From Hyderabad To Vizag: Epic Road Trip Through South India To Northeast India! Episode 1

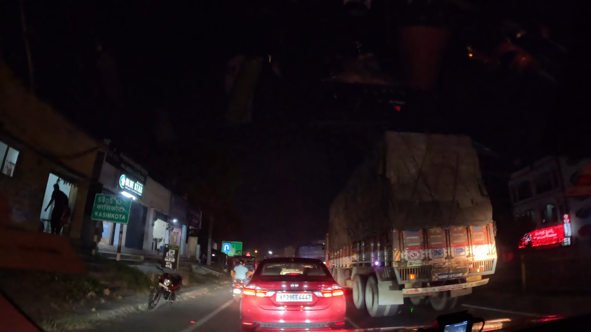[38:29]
मतलब 40 मिनिट पहले है, यहां हमेशा जैम होता है, यह एक रेड लाइट है, और इस
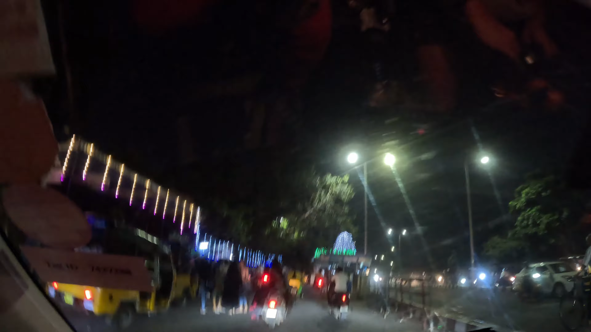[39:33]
अब यहां से अपना होटल रहे गया है, 1.8 km, मतलब 2 km से भी कम, बट टाइम बता रहा है, अभी भी 7-8 मिनिट, पिकर रास्ते में ट्राफिक है, जैसे आप देखी सकते हो, चलिए अब हम विशाकापटनम आ गए, इस ब्लॉक को अब हम यहीं एंड करते हैं,